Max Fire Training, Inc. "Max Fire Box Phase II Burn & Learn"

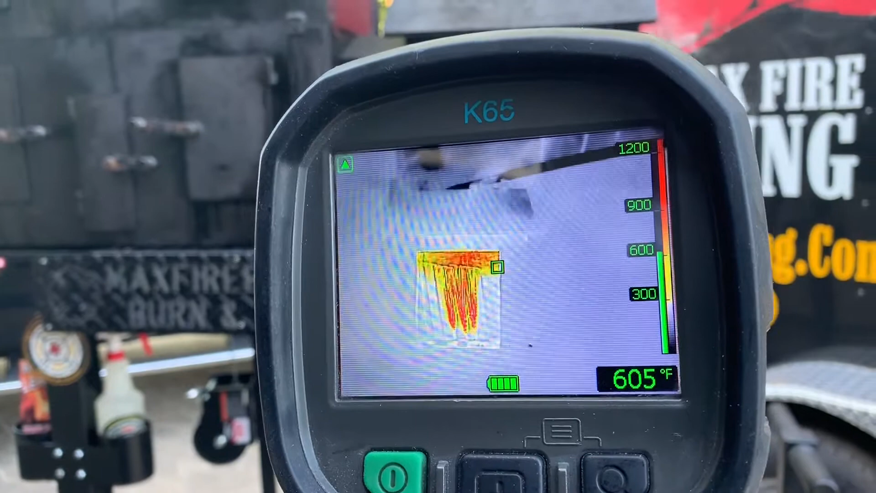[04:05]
On screen: spot 605°F
what i'm going to do now is i'm going to hold the two cameras together all right i'm going to hold the two cameras together
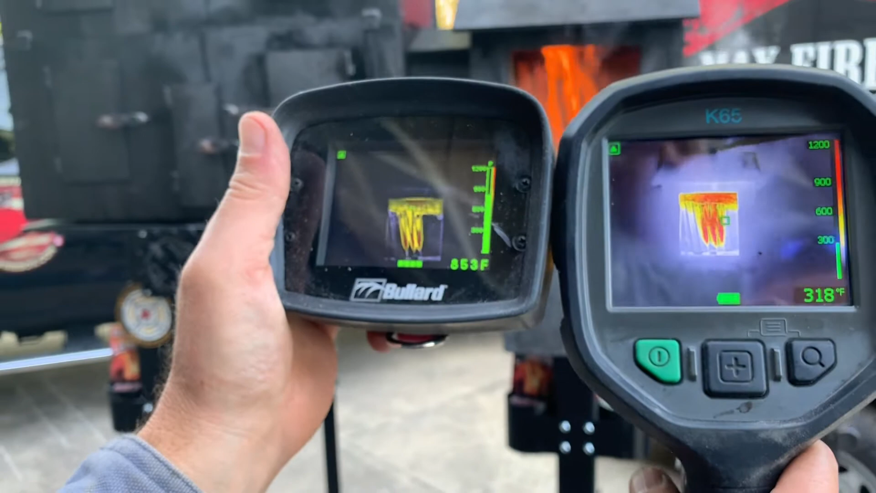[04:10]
and you can be talking about the image that you see between the two cameras i'm going to bring this
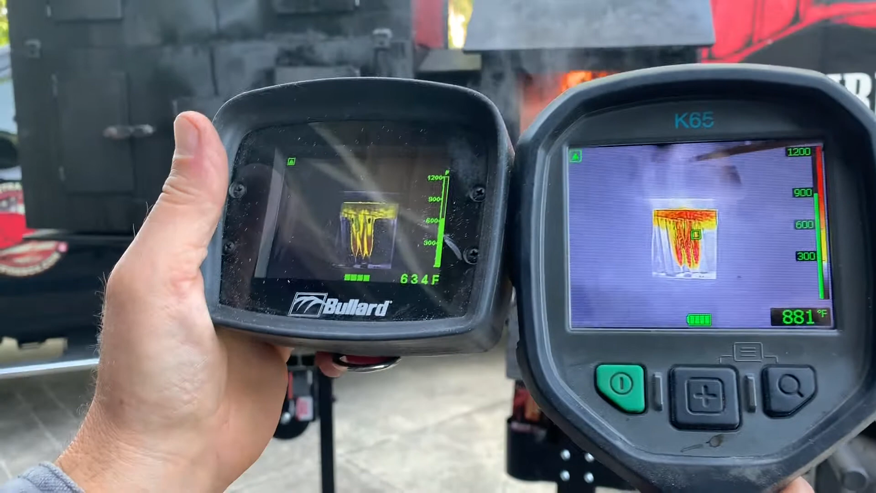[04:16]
down low now all right when we go down low we take the triangle we bring
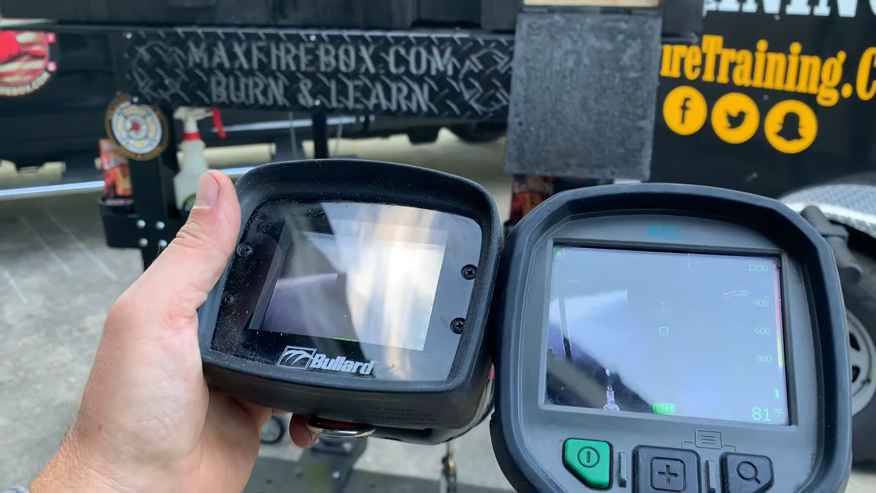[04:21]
it down to where the triangle goes off so there's no triangle there on the cameras and now i'm going to
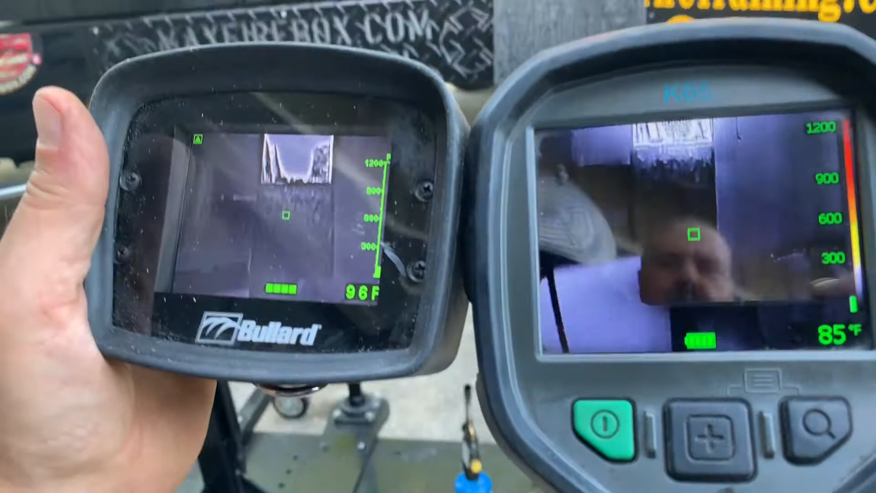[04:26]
come back up whenever i come back up we're looking at the refresh rates of the camera so
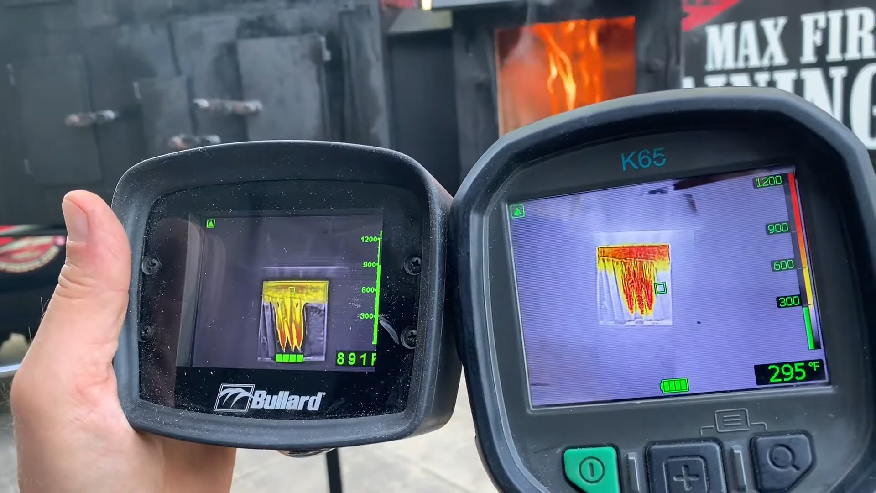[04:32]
that's going to be important that's something i want you to focus on so i'm going to put the cameras down
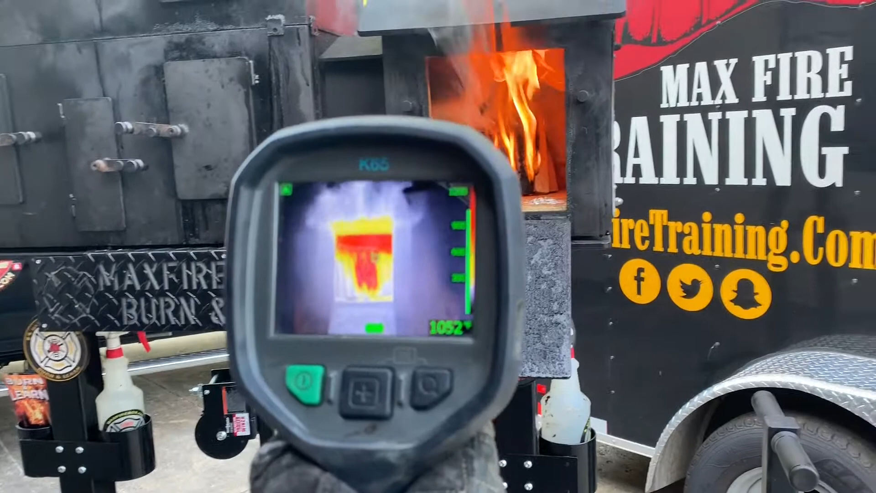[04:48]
open that door what i'm highlighting here is you know they may only have 500 gallons of water
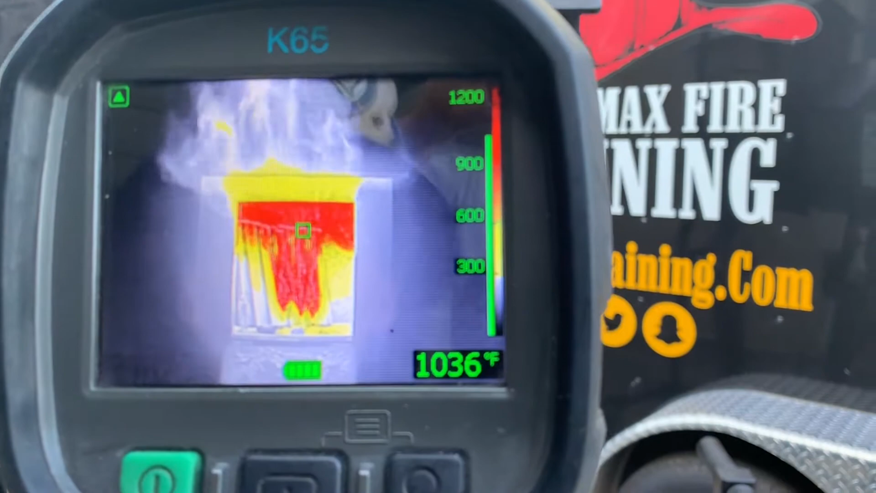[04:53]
On screen: spot 1036°F
on the engine so we want to highlight the importance of using the camera to size
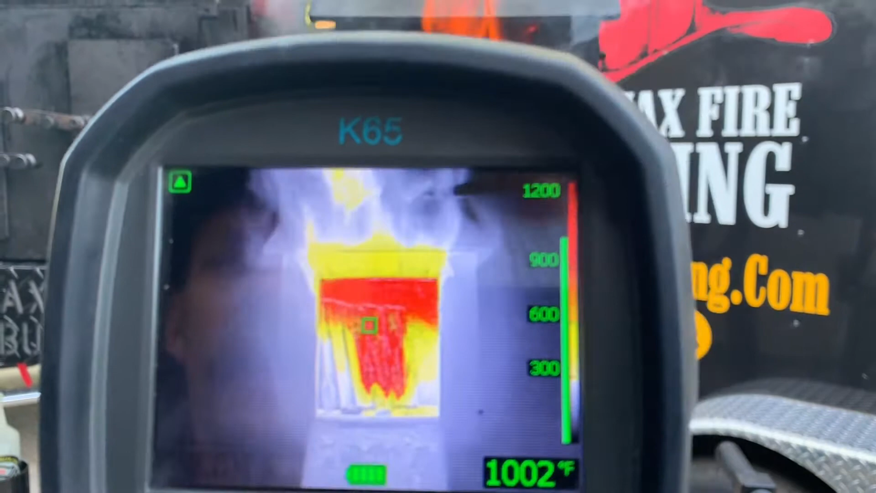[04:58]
On screen: spot 1002°F
it up so i'm going to come up i'm simply going to close the door take the oxygen away and then let
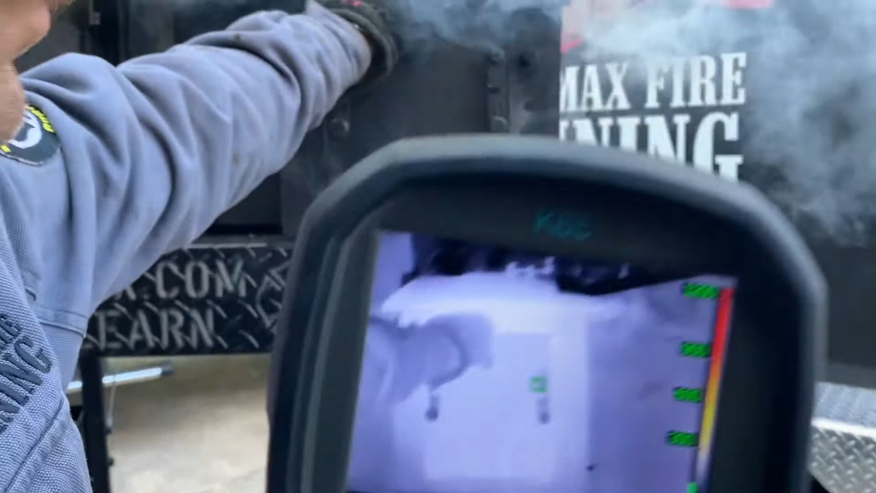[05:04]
me open this up and let's take a look through the eyes of the camera as far as what we have going so this will be a good
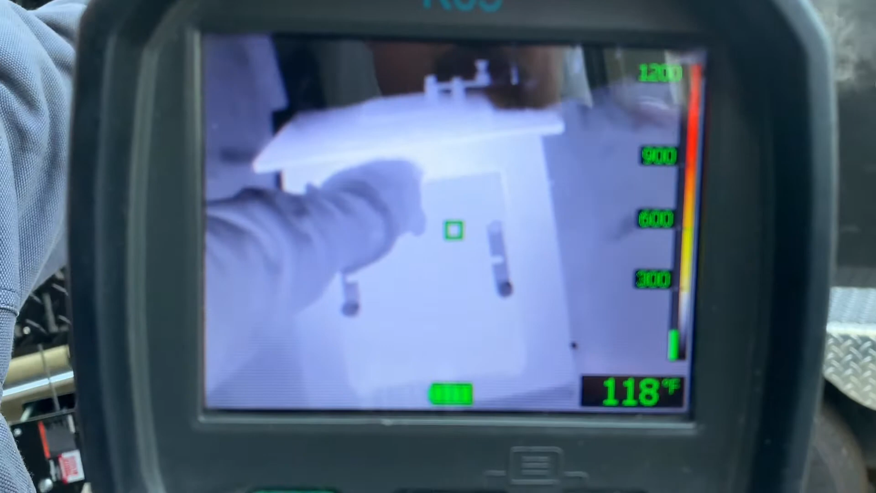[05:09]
On screen: spot 118°F
time to highlight the thermal imaging side of it again so the doors close remember they got on scene
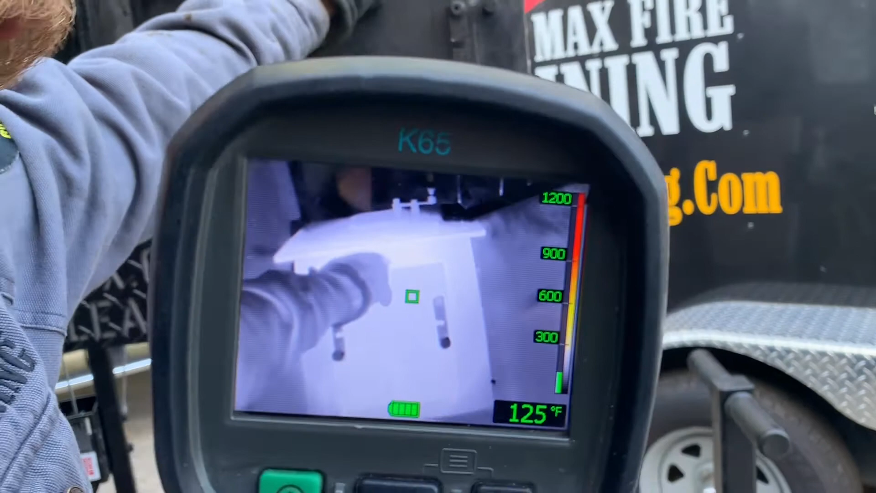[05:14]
On screen: spot 125°F
visually all they're going to see is smoke from the ceiling down to the floor that's all they're going to see visually but let's
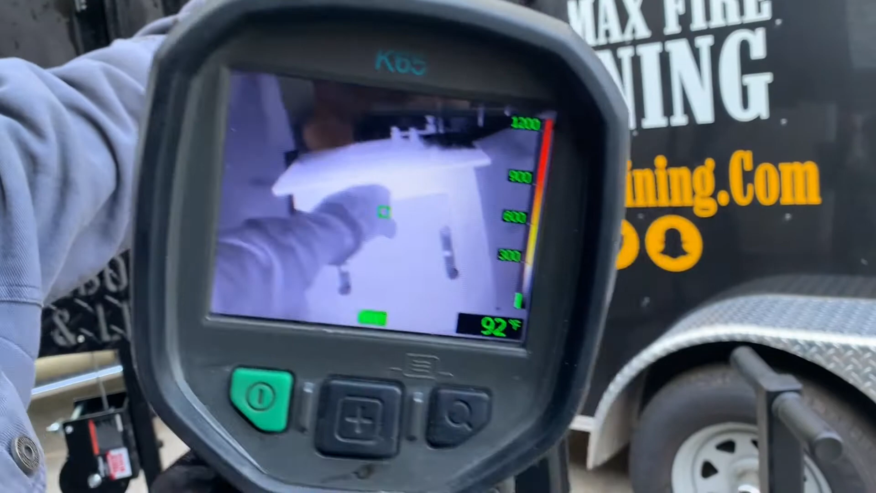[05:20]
On screen: spot 92°F
take a look through the eyes of the camera here all right let the camera refresh there's a refresh and they know exactly where to put the moisture
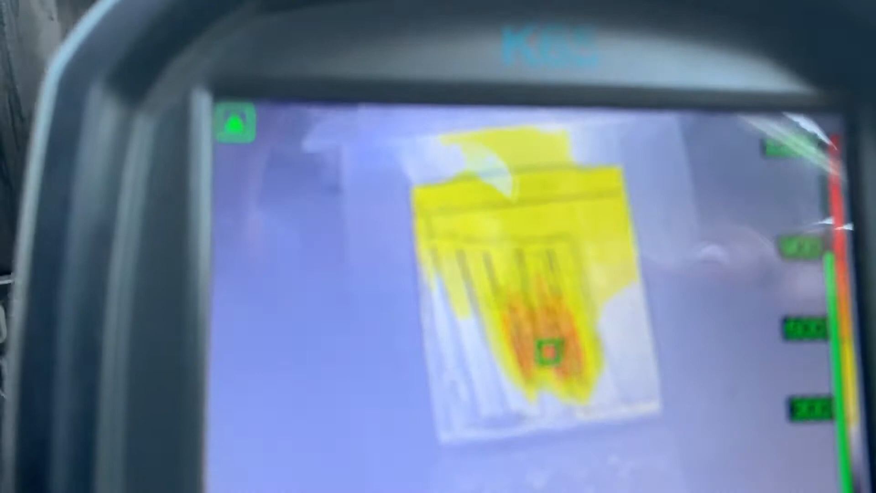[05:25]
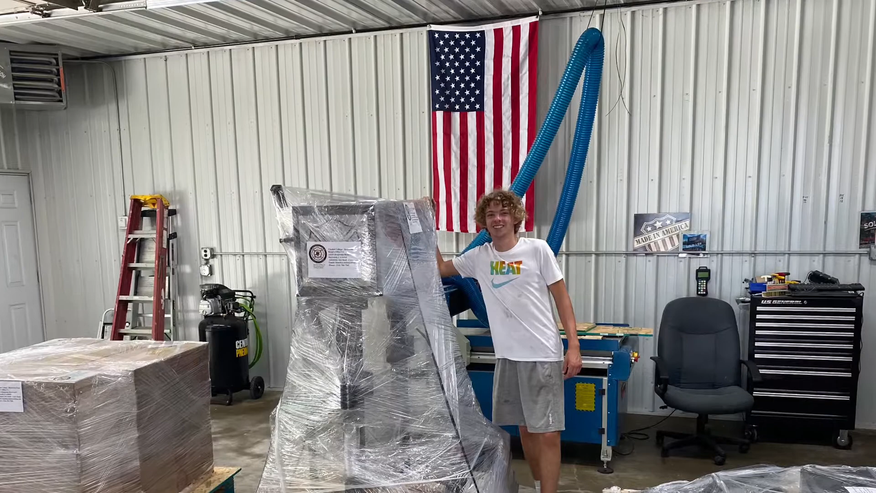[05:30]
remember the k65 the flare k65 it has
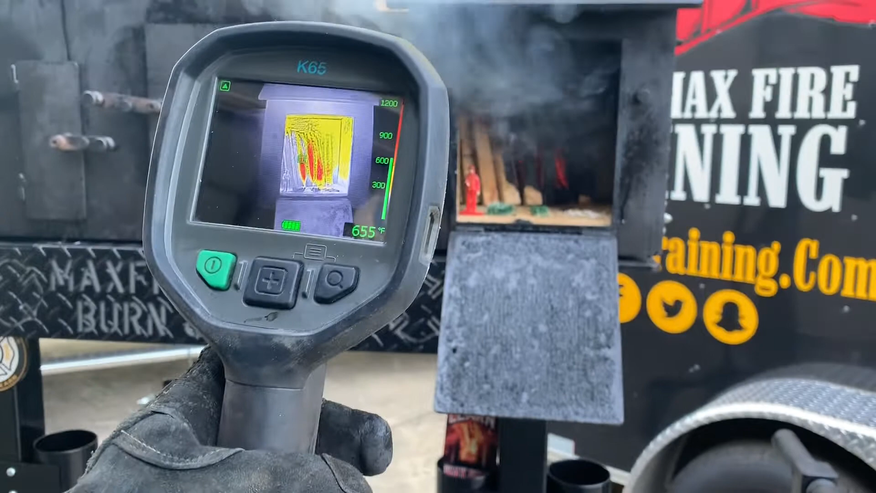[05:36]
a refresh rate of nine i'm sorry of 60 hertz the k2
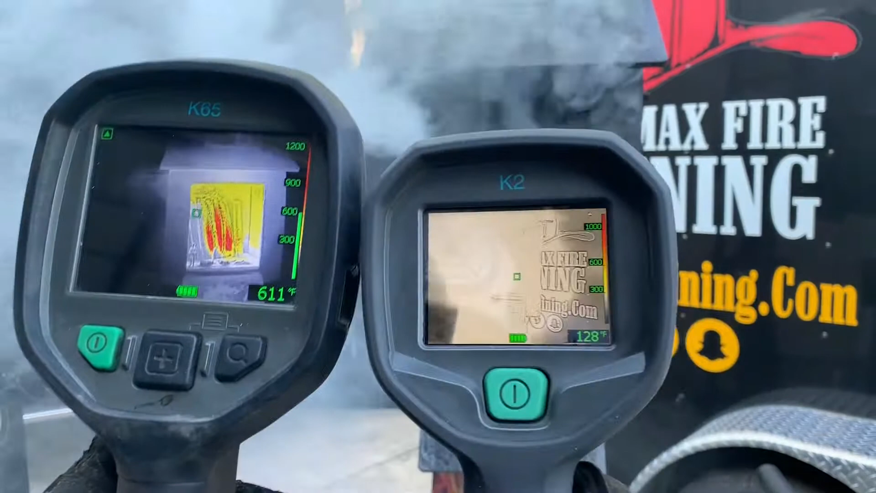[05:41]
has a refresh rate of nine hertz so let's take a look at the difference here
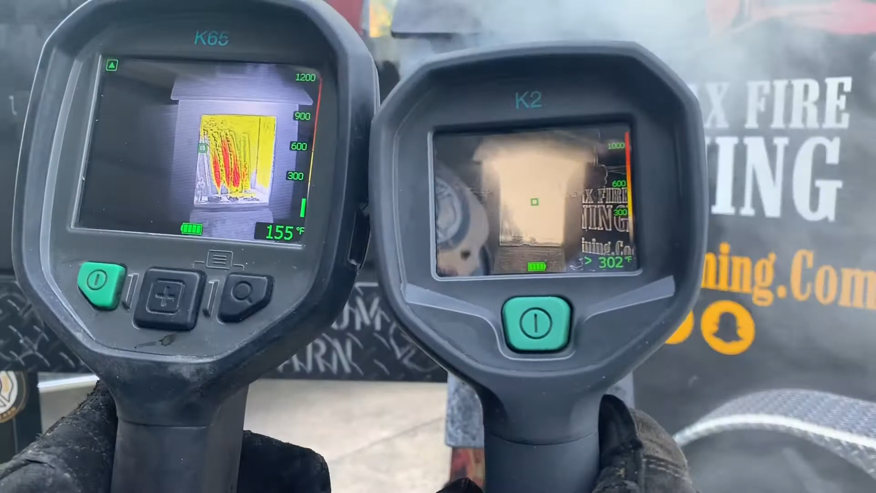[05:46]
so now the camera refresh see the difference in the images here so i'm going to
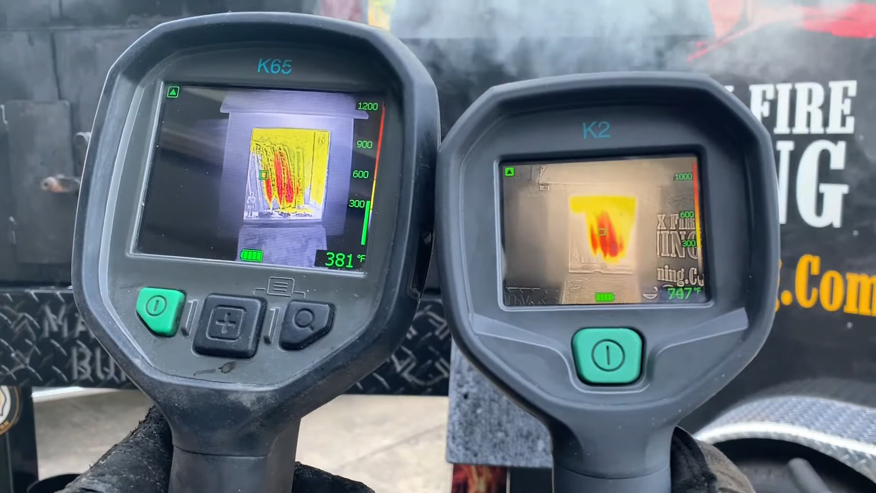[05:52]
go down low with both cameras both cameras go down low and i want to get rid of that